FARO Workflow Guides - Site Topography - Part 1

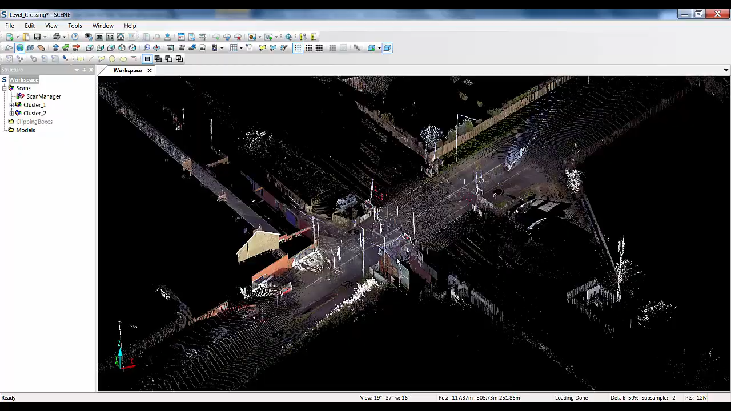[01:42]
Ok if we open up scene now I have 4 scans here of a level crossing which we will use as an example.
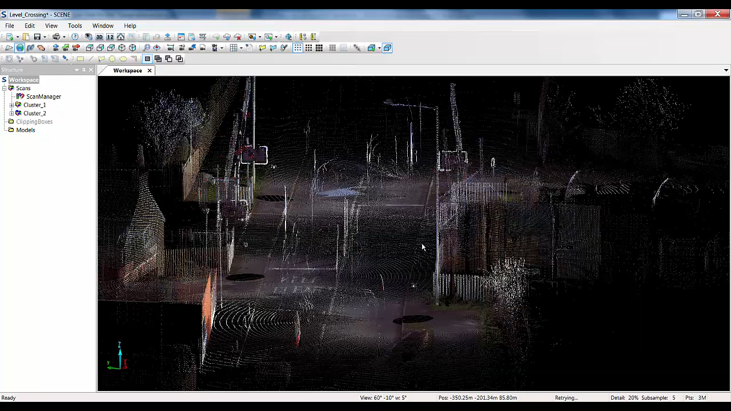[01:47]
As you can see there is quite a bit of noise from traffic and surrounding buildings
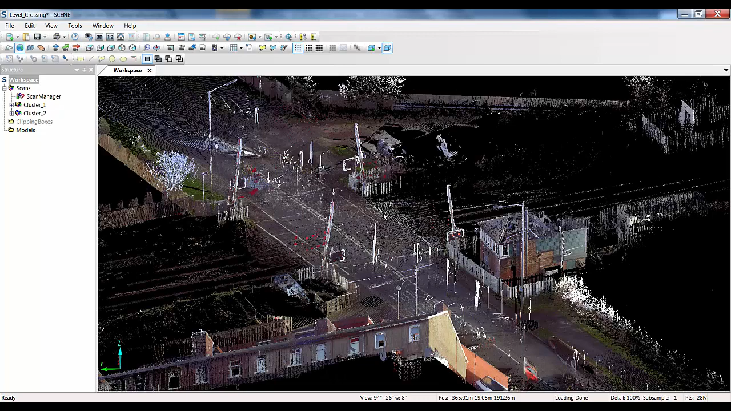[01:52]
which we will need to get rid of if we are going to create a nice smooth surface.
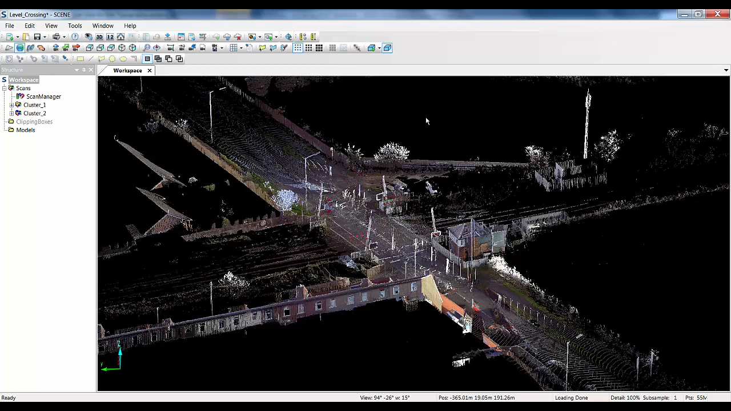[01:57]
So we will actually need to use some clipping boxes and things to do this however I have actually already done this and created a
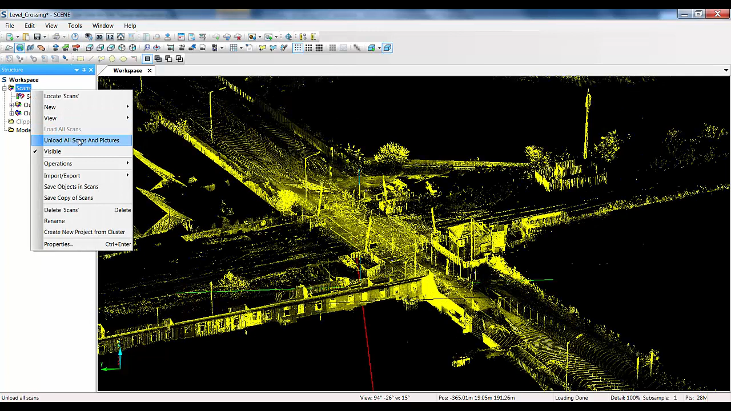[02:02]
project point cloud so that we can just run through quickly how to do the export.
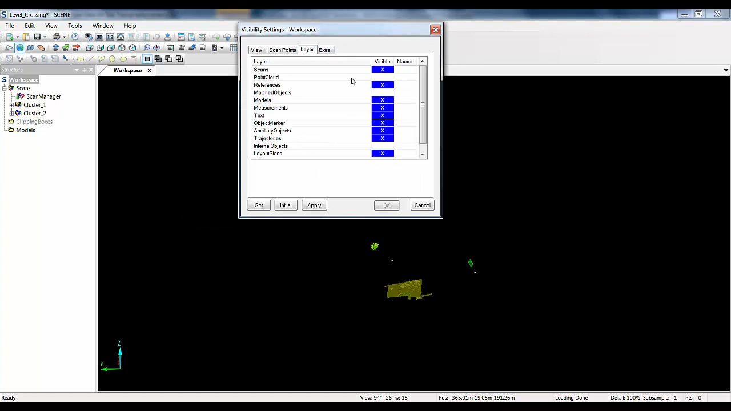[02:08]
So if I load this predefined surface in nicely cleaned you can see I have got rid of most of the noise and taken away the buildings just for ease.
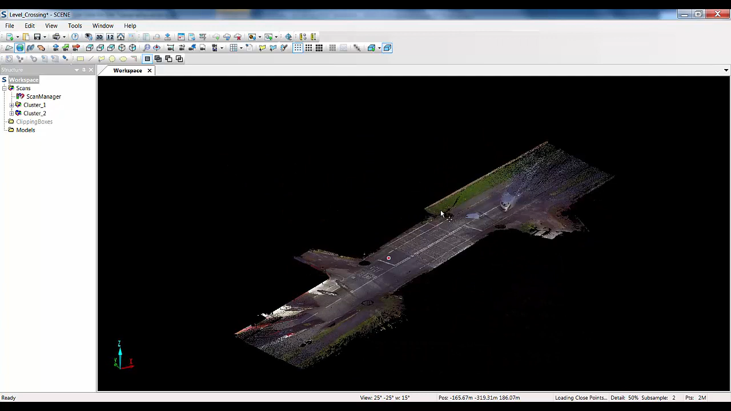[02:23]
So what I am actually now going to do is just go to my tools menu and my apps and I am just going to load in the surveyor app to bring in the toolbar.
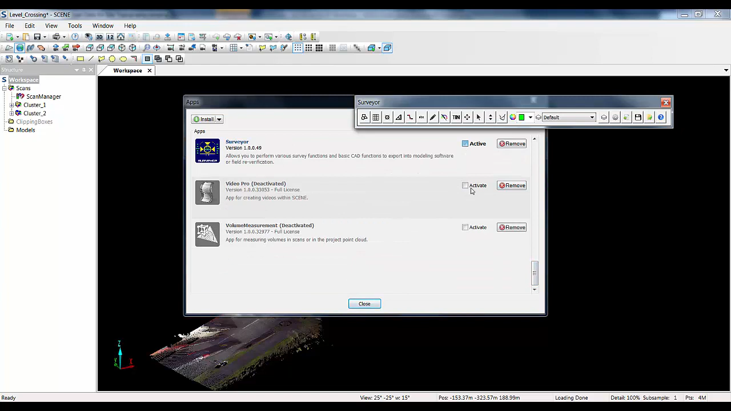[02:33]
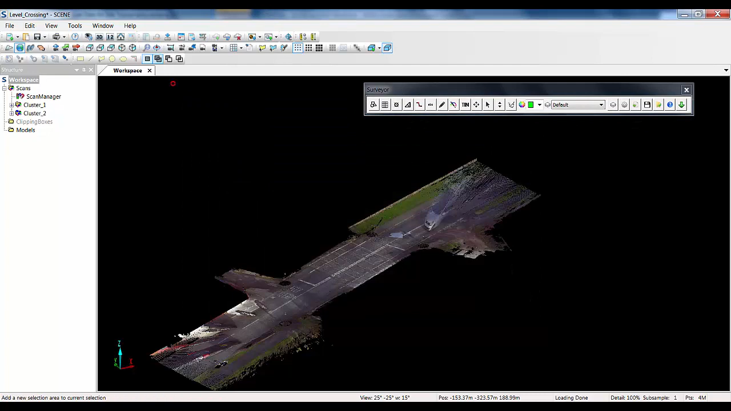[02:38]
I am then just going to rotate this round and we will just drop this into an orthographic view so that we can get some good pics of the areas.
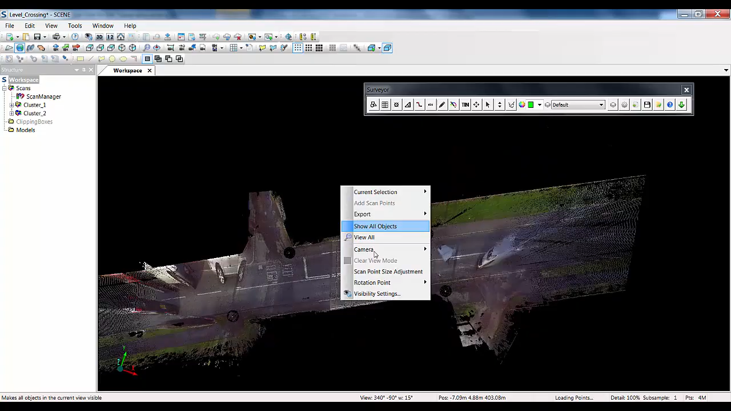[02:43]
If I then just click on the button here to the second
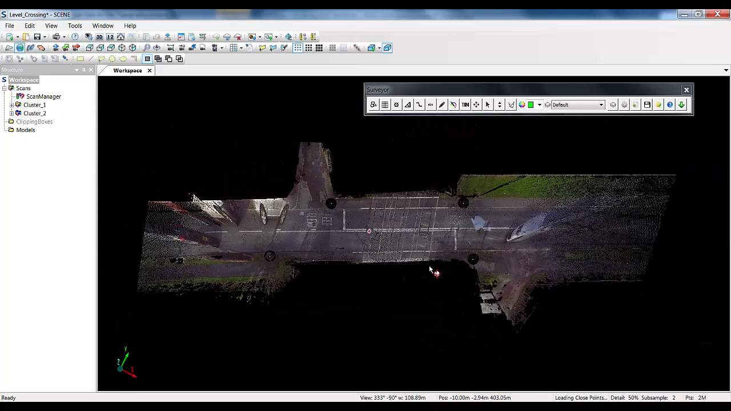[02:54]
to the left which is the create a subsampled set of points button it will allow me to specify grid spacing and in this instance I will go with 500mm. I am then just going to go in and create an area. Now I can create the full area if I want to or I could possibly split this into things like paths, roads or crossed areas and export these as separate files which we can all bring together in a separate package.
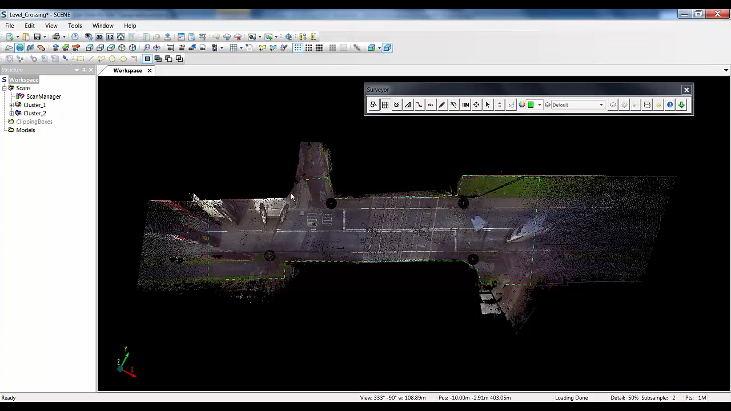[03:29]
But for this instance I am just going to go around the area and just create a boundary around it. Once we have done that we just press return and we can save this out as a csv file. So I am just going to type in here surveyor app test and press save.
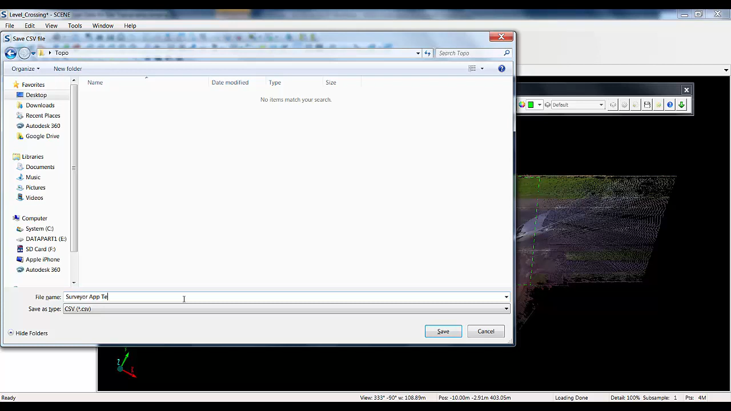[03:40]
I will just pause this and restart it and you can see we have got the surveyor app. Test CSV file saved out.
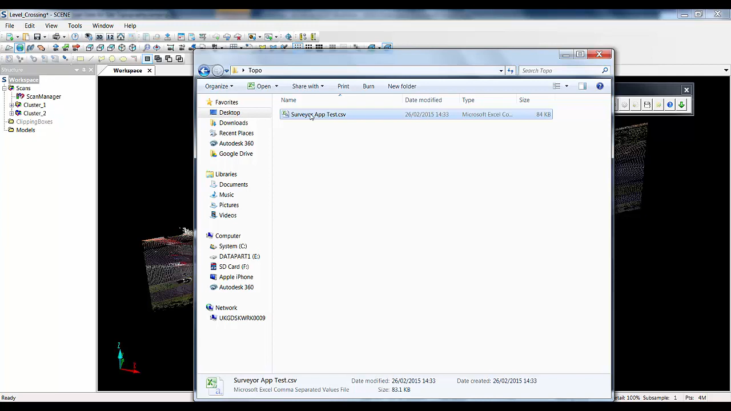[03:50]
If I just open this up now in excel to show you the outputs you can see we have got three columns with XYZ values in them.
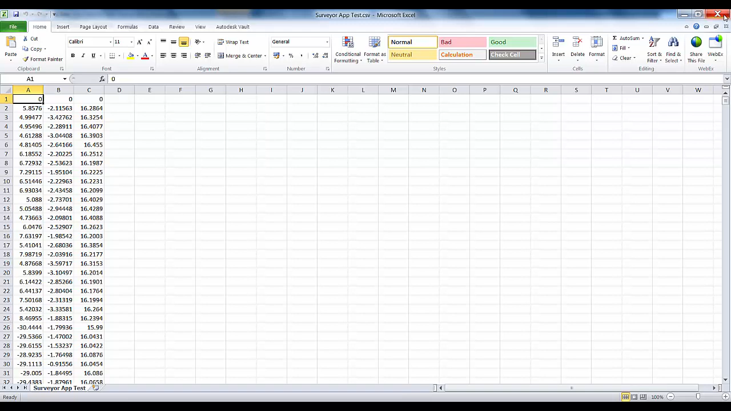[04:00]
If you have a larger site and you are less concerned about breaking that larger site down into smaller areas
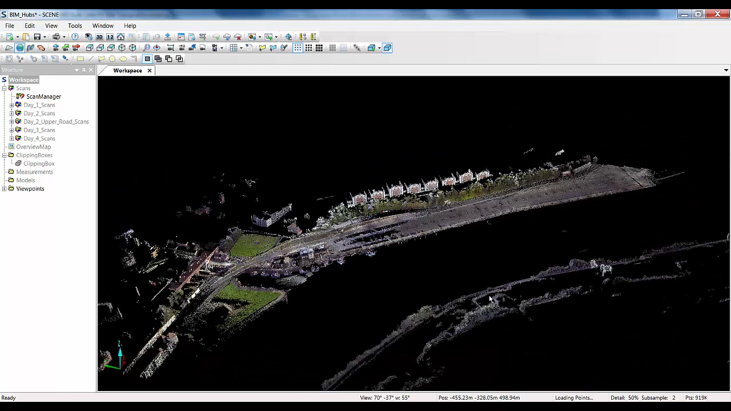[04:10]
we also have the uniform filter app available which will allow you to export subsampled XYZ files.
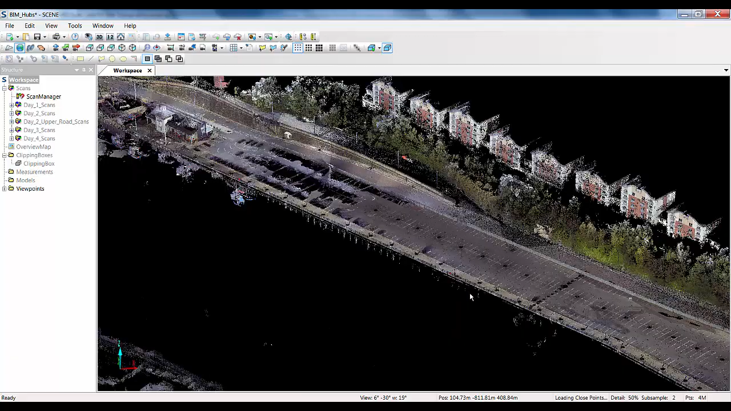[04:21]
In this instance as the app will only work on an individual scan file itself there is a little bit of an export import process to go through in order to create an area we can use with the app.
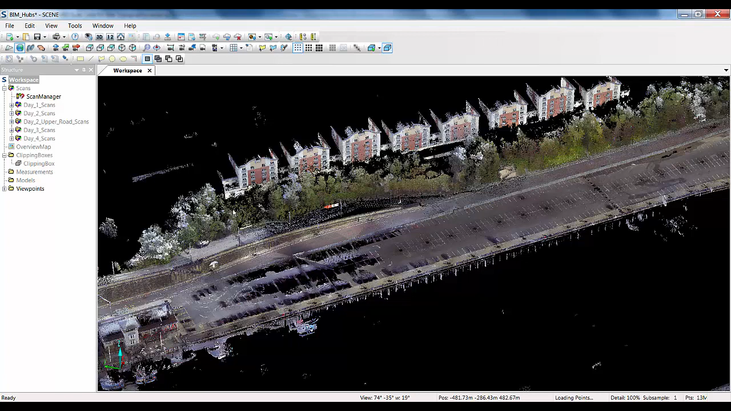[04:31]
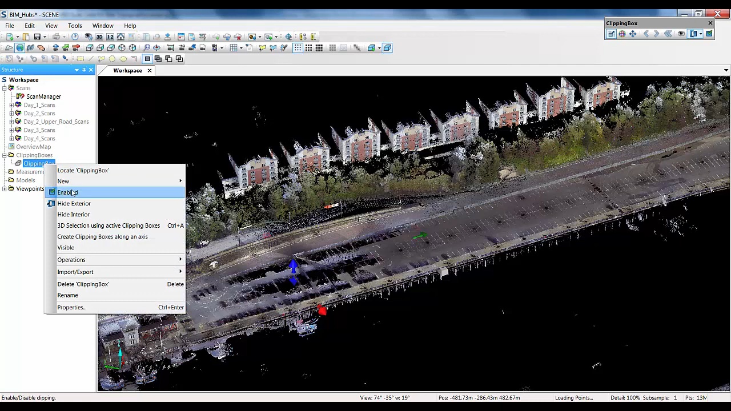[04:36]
In this instance I have a large car park site and I have created a project point cloud and cleaned away a large number of the cars and other noise from the site.
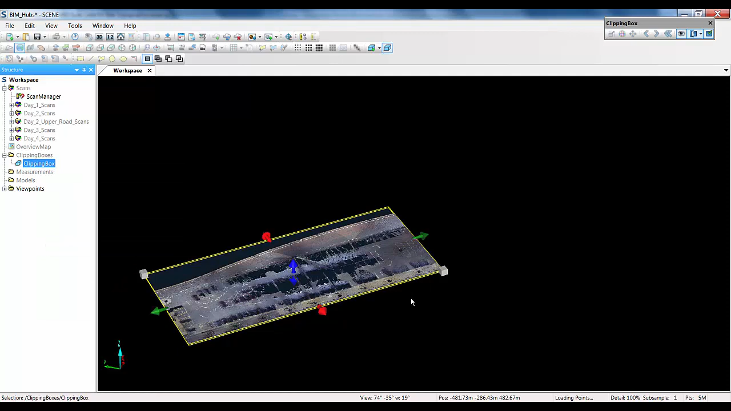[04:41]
I have then used a clipping box to select a small area which is going to be the target for my export.
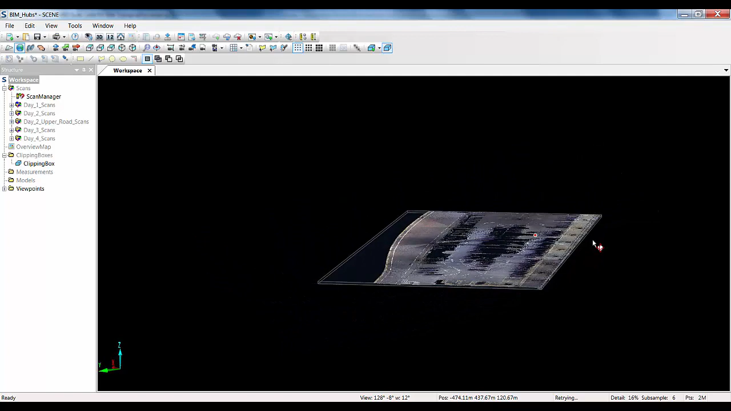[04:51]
My next step is going to be right clicking on the clipping box in the structure tree to the left.
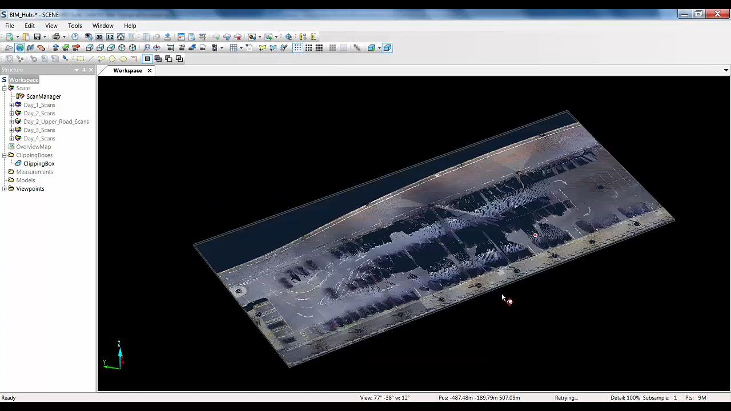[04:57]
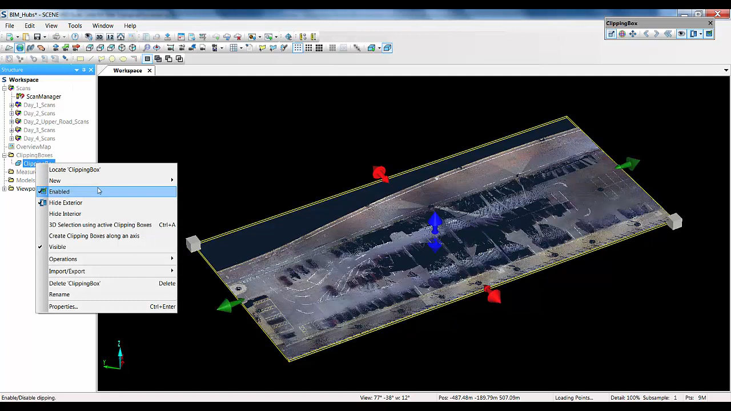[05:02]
Selecting the import export function and using the export 3D selection using active clipping boxes feature.
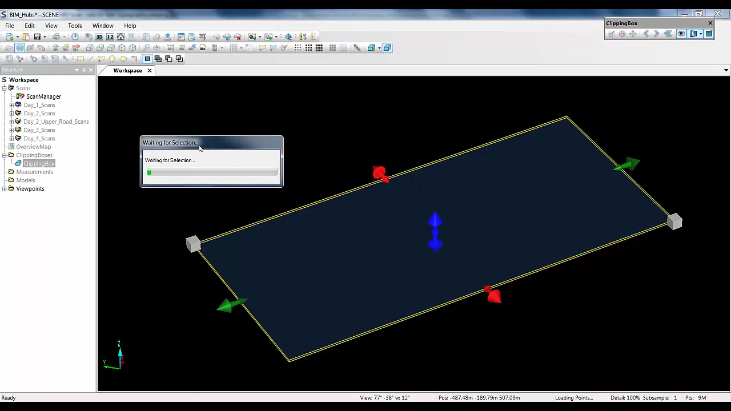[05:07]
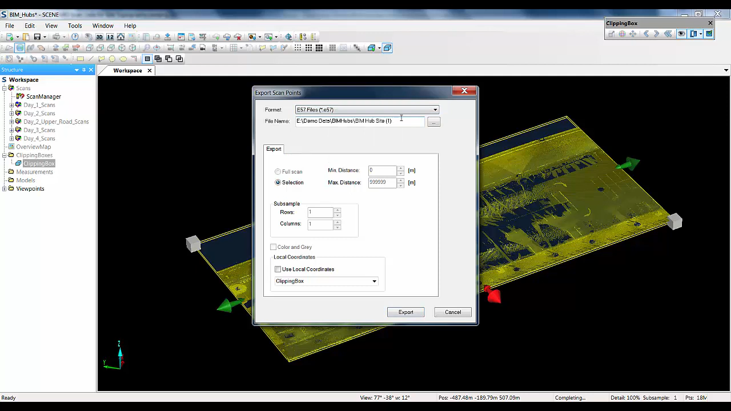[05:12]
Rather than saving this file out directly as an XYZ file I am actually going to save this out as an E57 file to a known location which I am then going to import into a new scene project.